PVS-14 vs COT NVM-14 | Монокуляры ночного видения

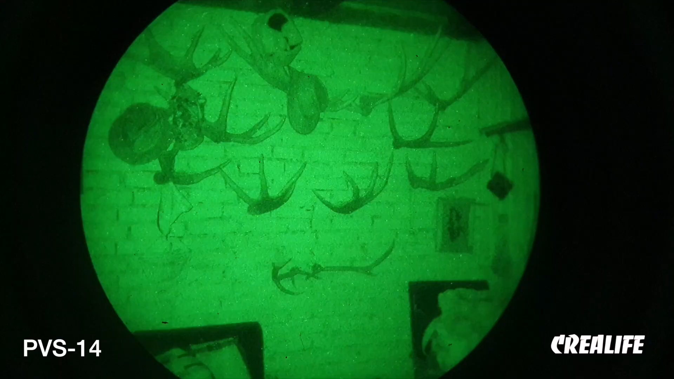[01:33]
который будет работать вам под ноги Я не знаю,
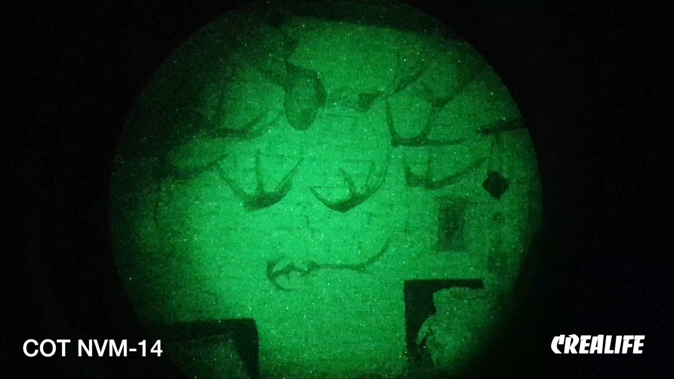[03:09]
под ноги широким лучом Если включаем такой тип Здесь стоит небольшая линза И
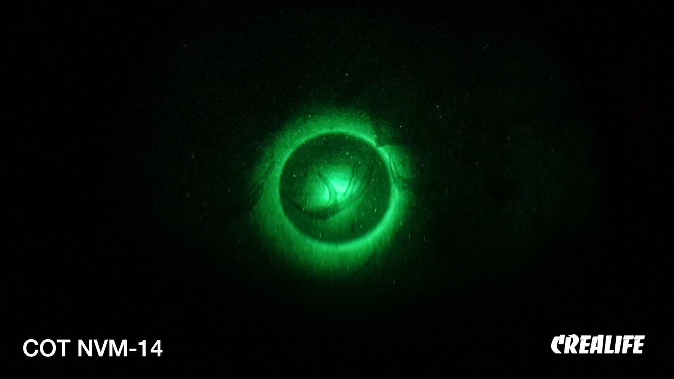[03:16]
подсветка бьет уже тонким лучом То есть этот прибор может осветить Подальше чем ПВС-14
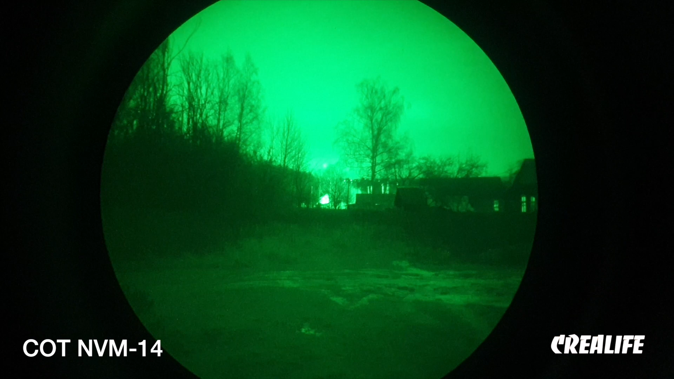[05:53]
У Сота Картинка абсолютно ровная У него Не знаю Все поле Показывается одинаково Но вот такой ярко выраженной Детализации